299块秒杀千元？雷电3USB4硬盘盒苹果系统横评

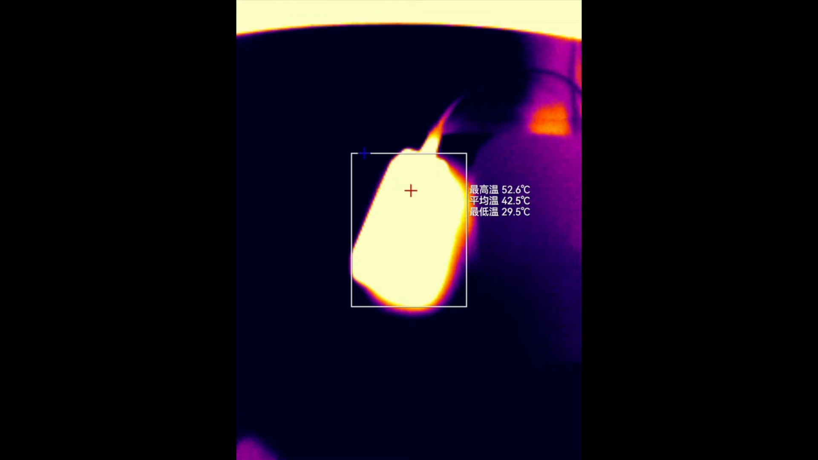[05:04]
On screen: max 52.6°C
搞笑的是散热的表现首先稳定高强度运行10分钟之后三个硬盘盒的温度都超过了50摄氏度我猜应该是
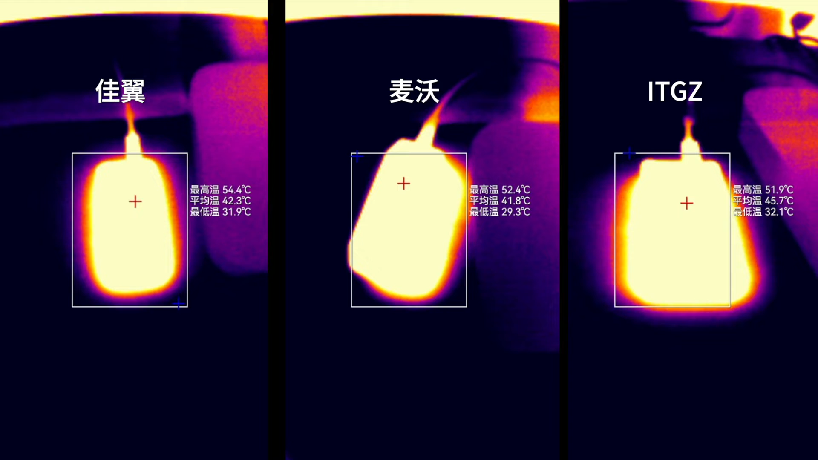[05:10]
所有雷电的硬盘盒都会是这样的情况大伙也就不要再老想给这东西散热了NAND FLASH的
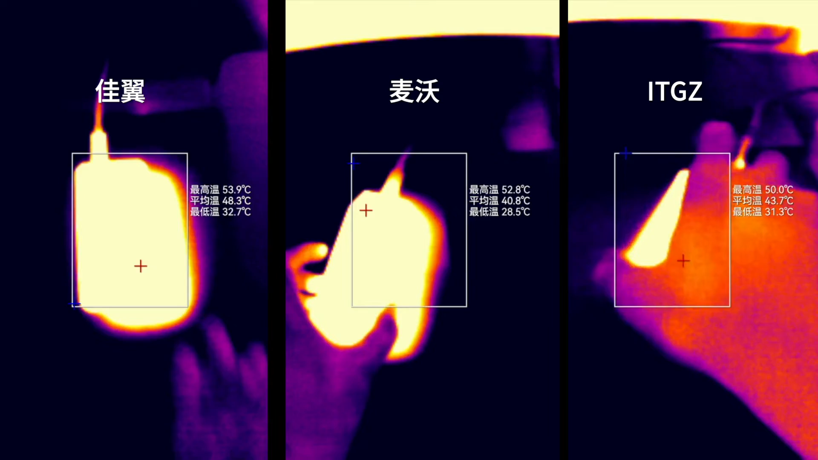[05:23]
只是你别老没事去摸它当然了具体温度咱们还是要专业的看一下的
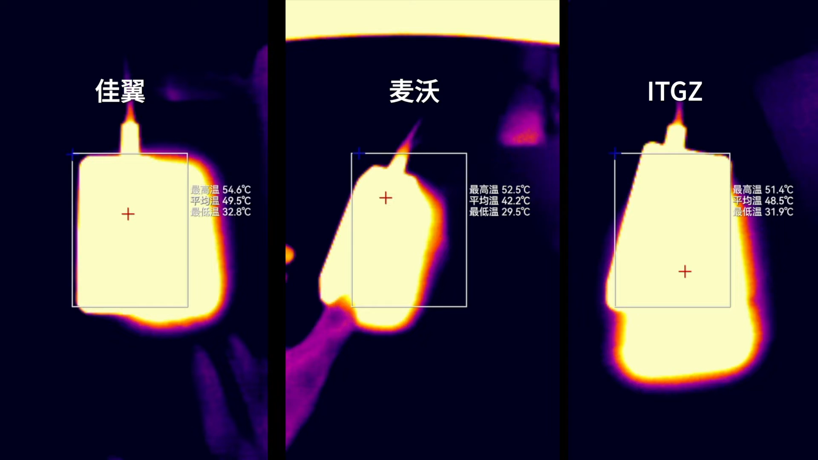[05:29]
三个盒子里最热的反而是有散热孔的嘉义最高温度逼近了55度ITGZ是在52度左右表现最佳卖握在53度左右测试的过程中都很稳定